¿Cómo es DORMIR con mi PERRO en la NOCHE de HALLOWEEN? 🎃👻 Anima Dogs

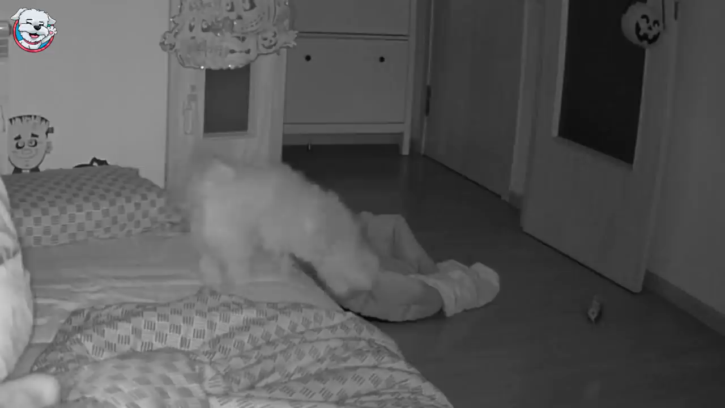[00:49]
Dasha parecía que estaba un poco intranquila y no podía dormir. ¿Por qué sería?